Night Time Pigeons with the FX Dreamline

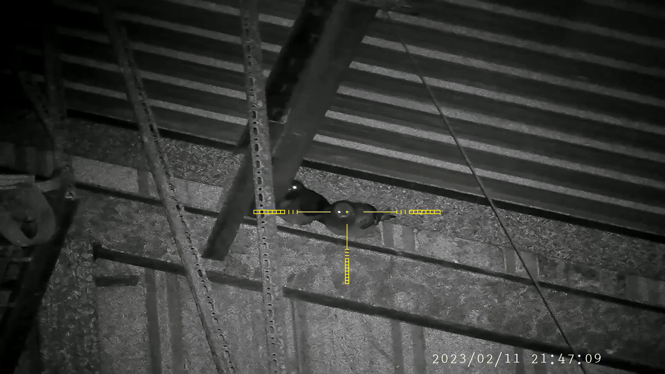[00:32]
So I go ahead and take this guy out and throw it immediately out to the back where the cats are.
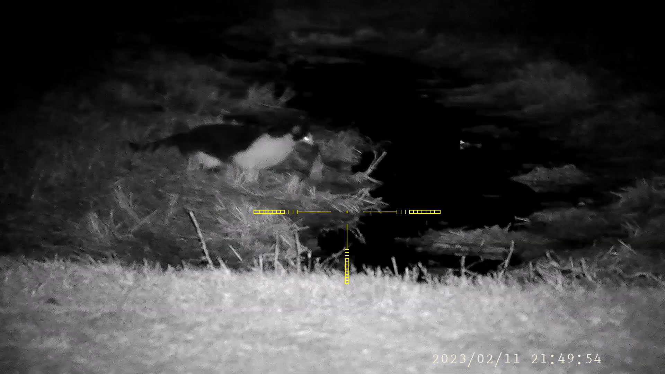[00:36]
And lo and behold, here kitty, kitty, kitty, kitty. He takes off.
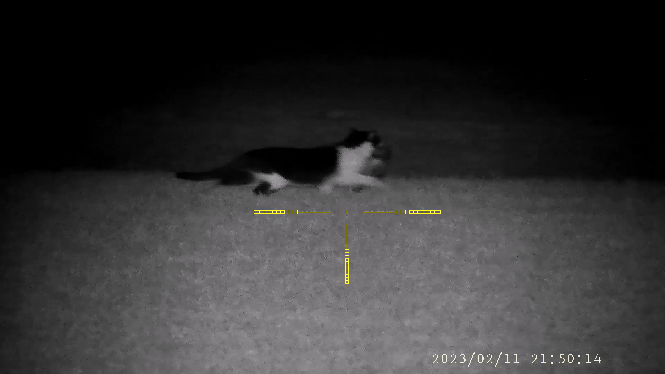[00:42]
So there's a house that's located next to the farm and I guess that cat really lives over there because that is exactly where he ended up going.
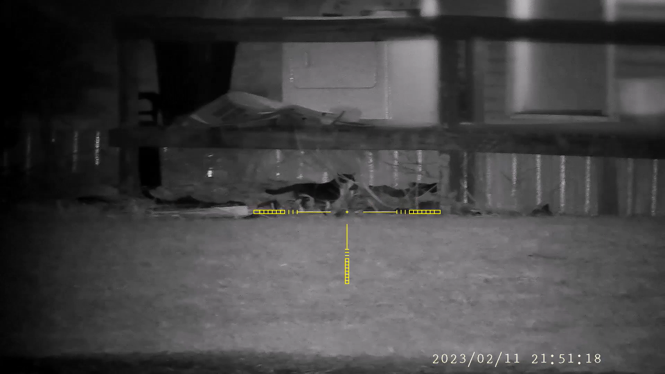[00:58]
So had to go find someplace secure for him to go ahead and eat.
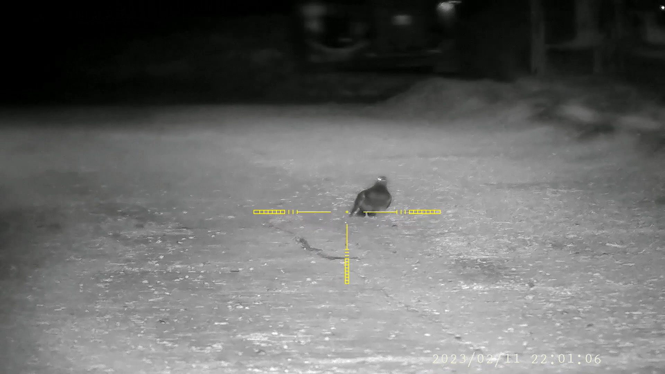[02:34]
right around there, you're always going to have a follow-up shot like this, whether you're shooting a 77, a 22 or a 25.
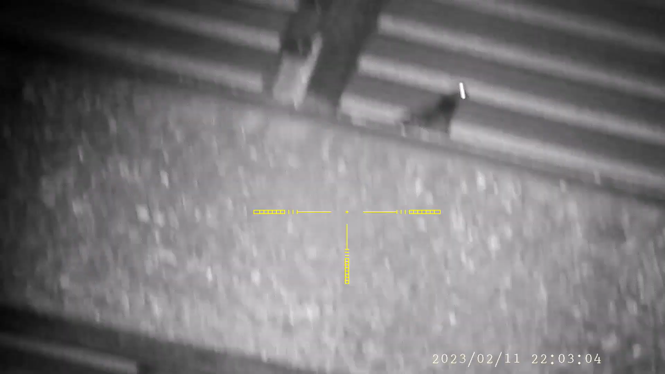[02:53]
You can drop them just like I dropped that one. And, uh, this gun is nice and accurate and there's two in a row.
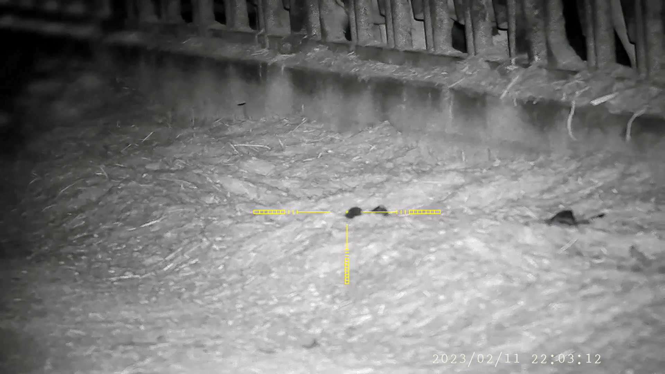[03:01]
They just drop like blood balloons.
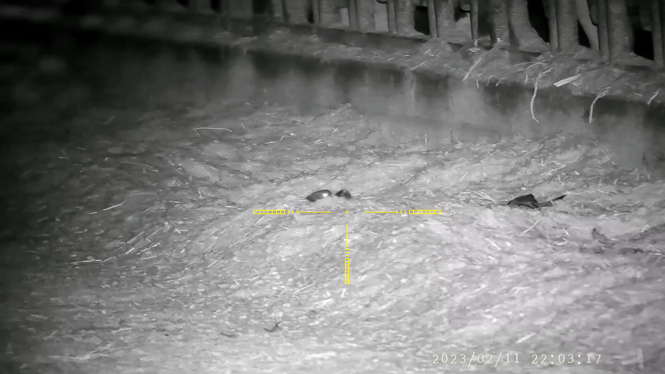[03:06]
So I think I had two follow-up shots in this session tonight, but for the most part, I'm aiming for their, uh, heart, lung area. So some of them fly into with the ladies and some of them just drop straight down.
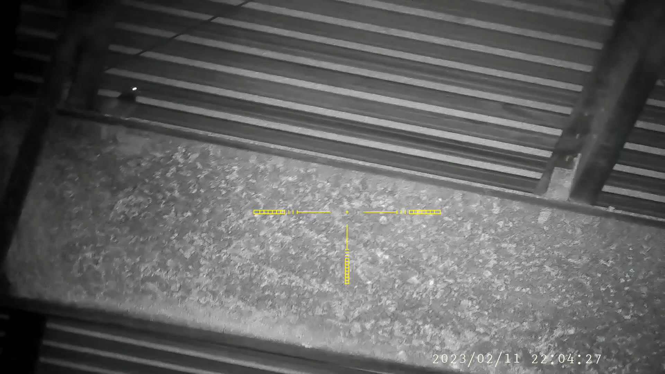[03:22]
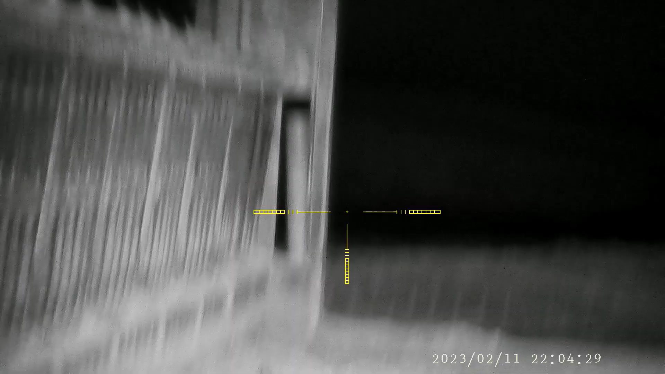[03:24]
So this guy's going to go and
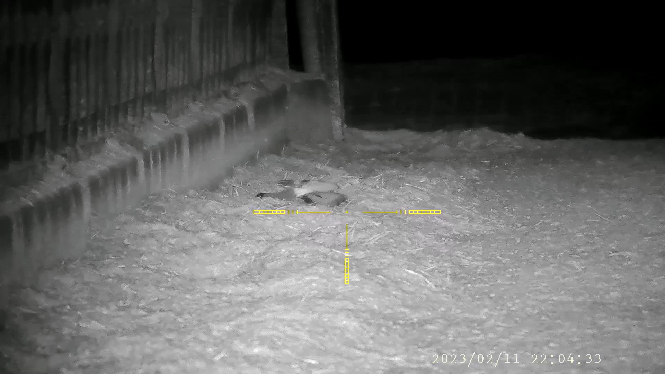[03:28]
that was the end of him.
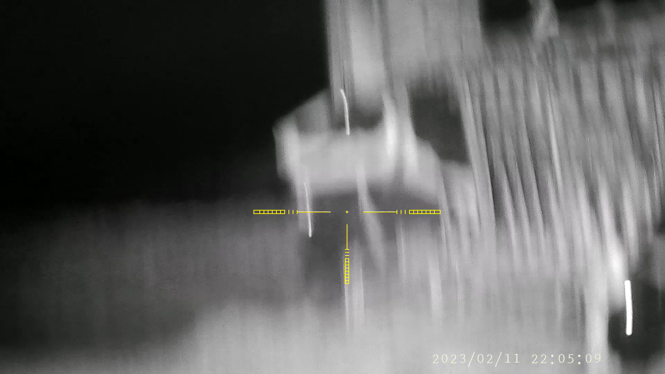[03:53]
I think it was a head and neck shot.
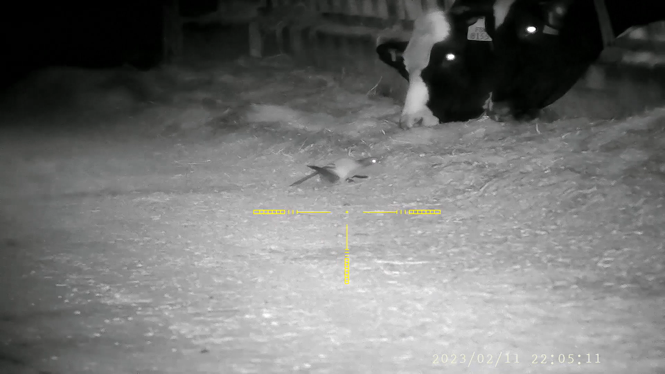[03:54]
Judging by how he fell, but
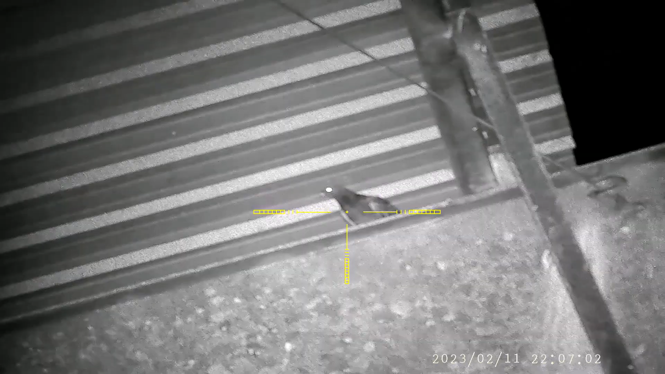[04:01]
The other thing is, uh, almost all these shots are 20 to 30 yards away.
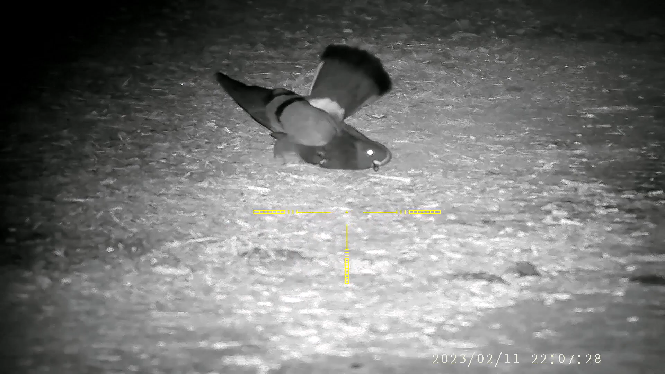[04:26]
20, uh, I'm sorry, 30 yards or more. That's a nice shot right on the side.
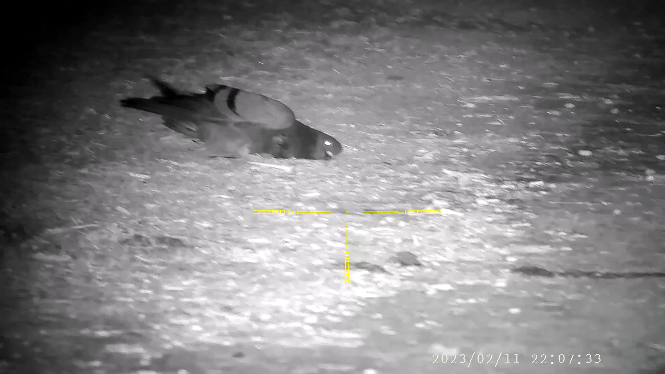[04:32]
You see the blood coming out. So That's pretty nice.
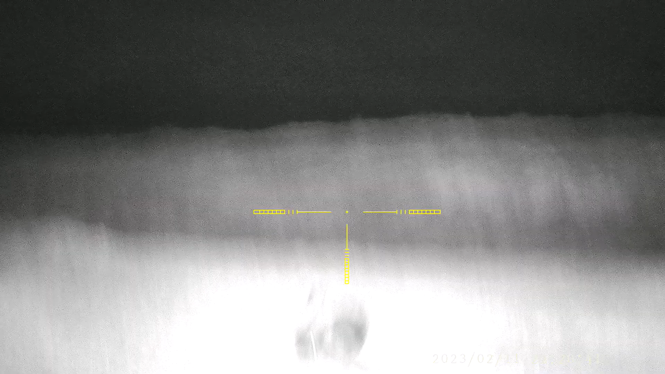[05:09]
He hits the ground and jumps up. Whoo. What happened?
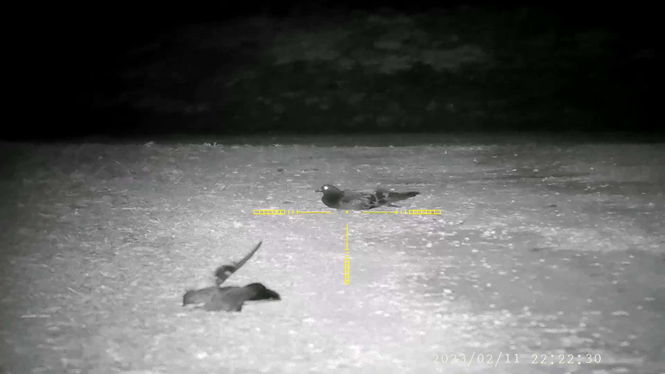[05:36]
Again, if you aim right, you're going to take him out with no problem.
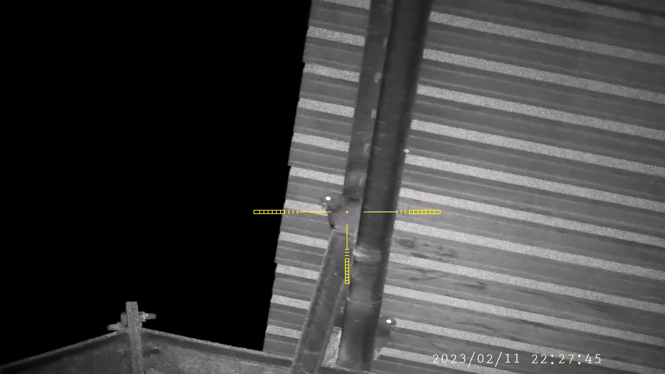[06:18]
you this is a nice shot off of the v guy sitting there pretty and just drop him
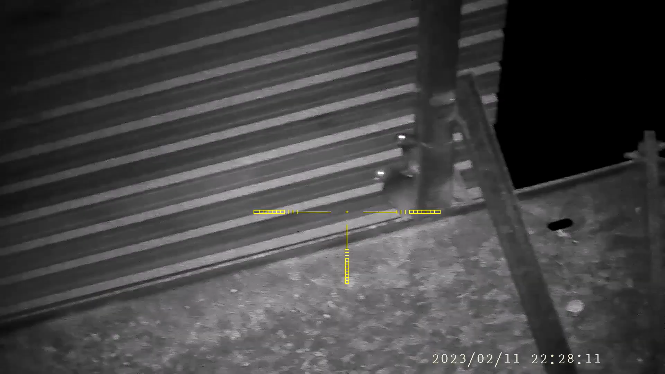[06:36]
and back up to the other two that were sitting there